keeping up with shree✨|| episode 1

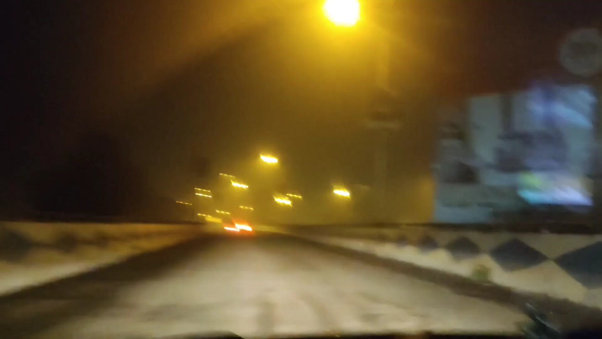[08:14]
এবার সেই দিন ছিল গড়িয়াতে নাইট কারফিউ, এবার সব বন্ধ, ঠিক আছে। এবার আমরা গেছি গড়িয়াতেই,